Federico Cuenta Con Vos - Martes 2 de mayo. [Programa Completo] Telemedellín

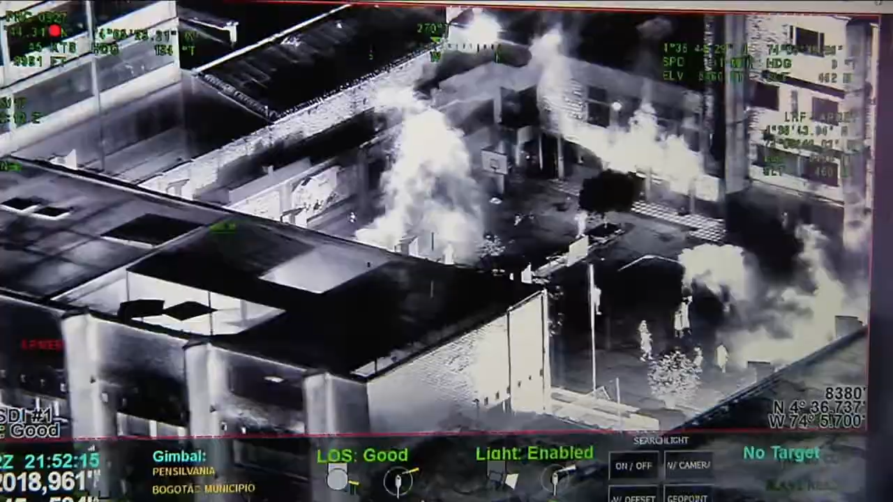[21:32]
Aquí tenemos el sistema de monitoreo, la consola, donde el operador, que realmente la pieza fundamental en este programa,
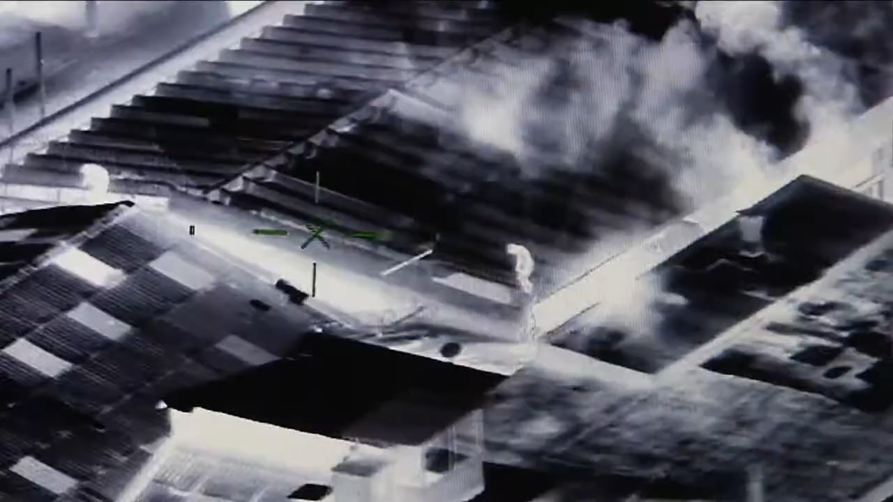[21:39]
porque él es quien hace el enlace con las patrullas en tierra,
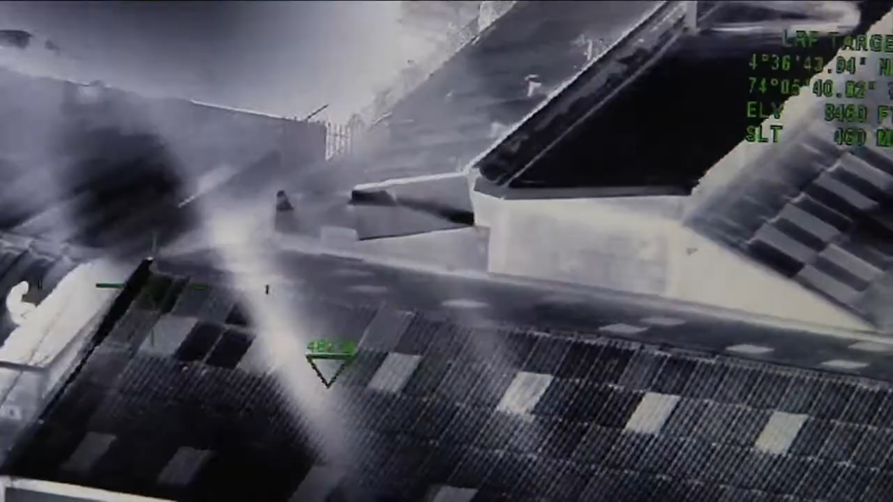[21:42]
él es el que está visualizando todo lo que está ocurriendo en el entorno donde el cuadrante necesita el apoyo.
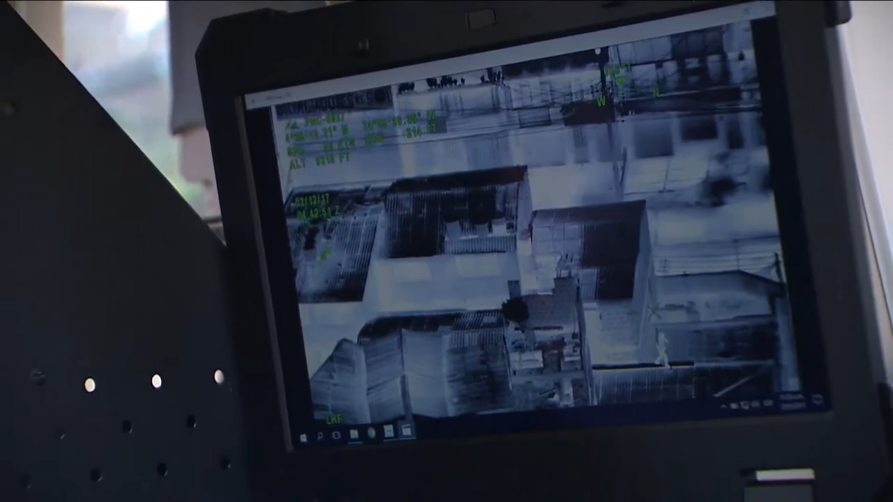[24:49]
O sea que esto va a ser muy importante para pues, la identificación, ¿cierto? Y también el tema del perifoneo. Tenemos también el equipo de perifoneo, ya iba para allá, tenemos un equipo de perifoneo.